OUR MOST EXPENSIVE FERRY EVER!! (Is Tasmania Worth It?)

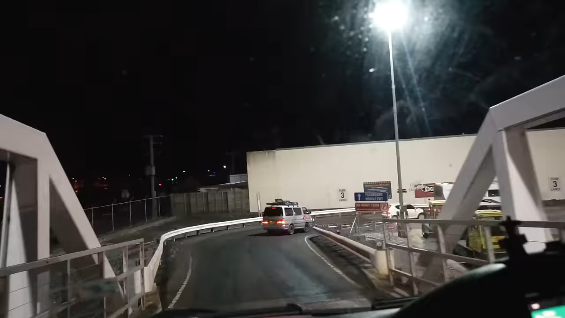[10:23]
And it's official. We're on Tasmanian tarmac.
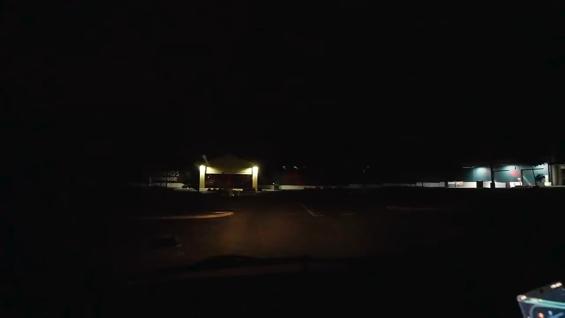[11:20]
Guys, we just can't get away from Bunnings. People can't see it on the camera, but that's the Bunnings logo there, guys. Boom.